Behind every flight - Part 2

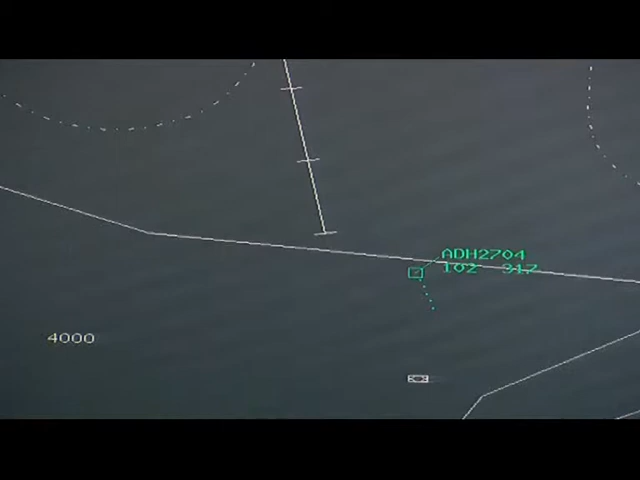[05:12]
Here, as we can see, our tower controller takes over the responsibility for the plane and authorizes landing after having